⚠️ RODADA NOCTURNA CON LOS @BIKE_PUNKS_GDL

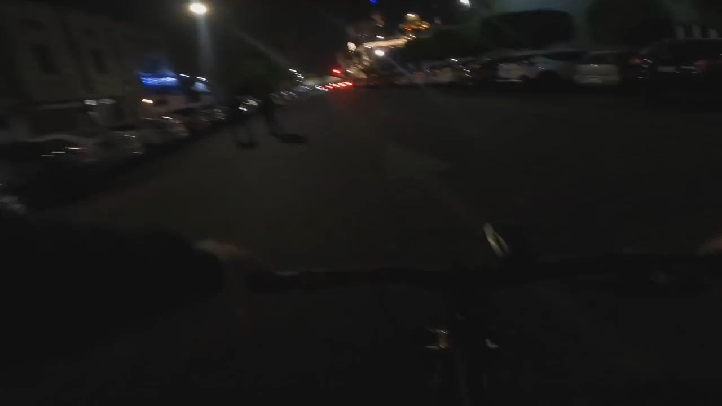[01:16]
Una rodada nocturna, como muchos me lo habían pedido. Vamos a llegar aquí a la rectoría de la UDG
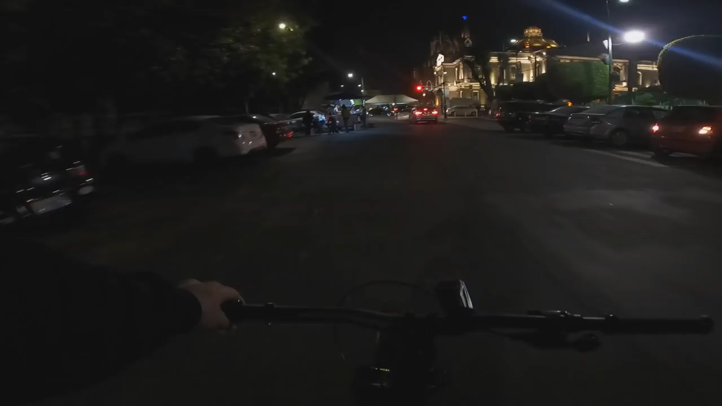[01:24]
con la banda de los Bike Punks,
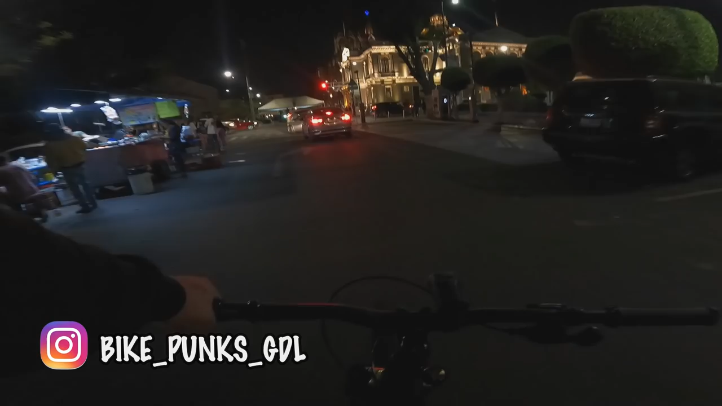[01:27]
un grupo de ciclistas que se reúnen aquí todos los miércoles en la noche para los que quieran caer.
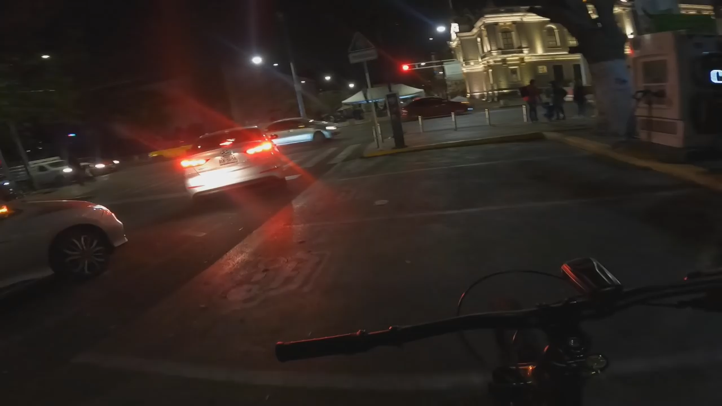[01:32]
Vamos a ver, apenas van a ir llegando, yo creo,
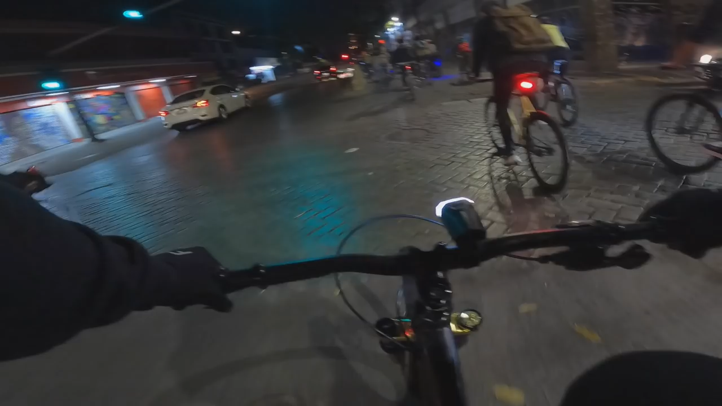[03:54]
Este tramo está más tranquis, amigos. Ya estamos aquí llegando al centro de Guadalajara.
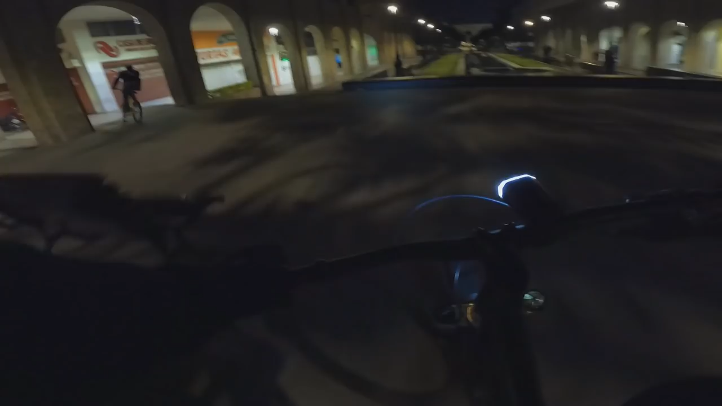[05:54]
Acá hay otro set. Yeah. Toda la banda de aquel lado en el pasillo. La mayoría pues no traen suspensión, amigos, así que están haciendo lo correcto a irse por ahí. Yeah.
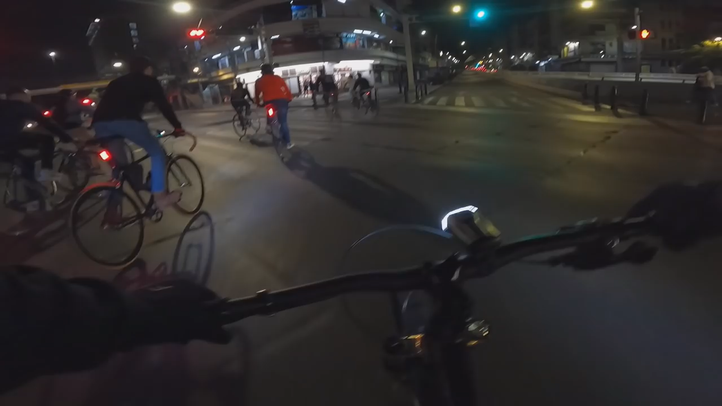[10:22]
Un solo que esperamos el grupo. ¡Alto!
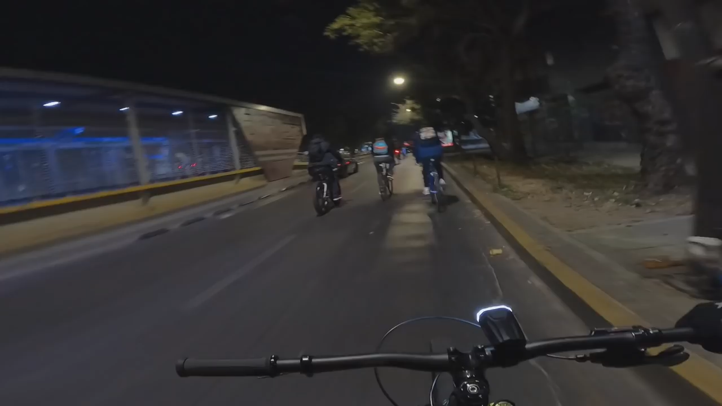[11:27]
Sí se descolgó varias personas, ¿eh? Algunas llegaron al spot. Otras han ido colando en el camino. Como que ven, pues ven la rodada y se motivan.